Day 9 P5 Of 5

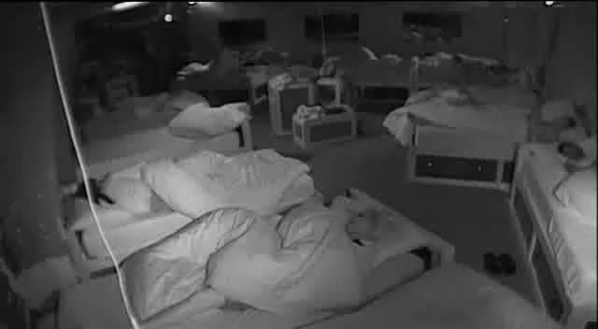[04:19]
4 24 a.m all of the housemates are in the bedroom dog face is in chris's bed dog face is in our doorway dog face is in theắt